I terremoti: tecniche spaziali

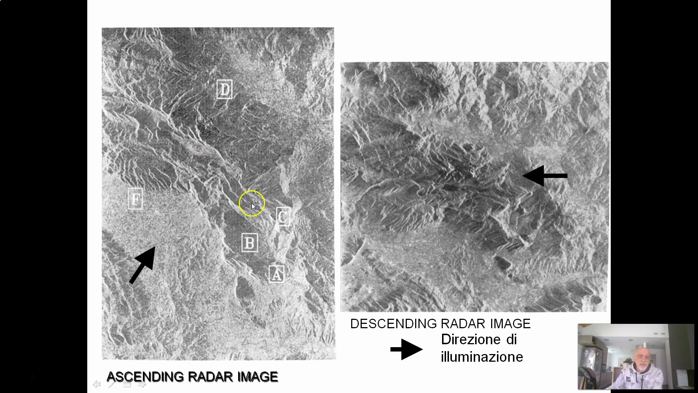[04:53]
questa zona, dove ci stanno le linee bianche che rappresentano difetti del radar di sovrapposizione, in realtà questo difetto diventa un pregio perché ci individua una faglia.
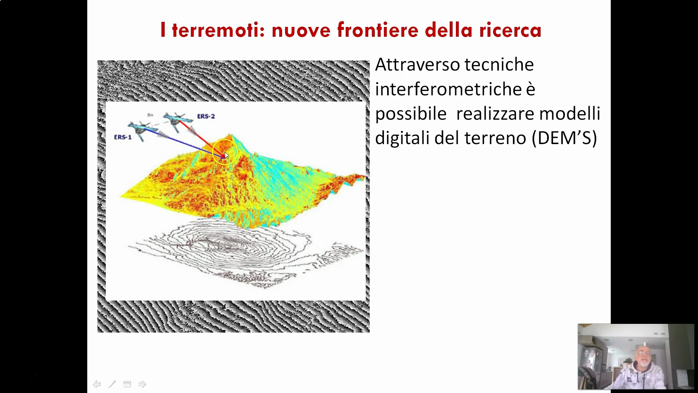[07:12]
Quindi vedete con il satellite Earth 1, il satellite Earth 2 si individua una stessa area, si illumina una stessa area punto per punto, punto per punto, senza andare a complicare troppo le cose, si costruisce praticamente un modello del terreno.
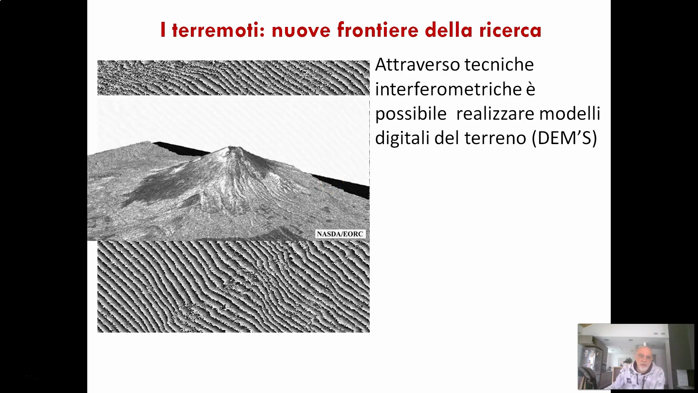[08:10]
i due plastici, li sovrapponiamo e c'è una discrepanza notevole, allora vuol dire che sta succedendo qualche cosa e dobbiamo stare molto attenti. Qui la sovrapposizione di questi modelli, DEMS sono modelli tridimensionali del territorio nella stessa area,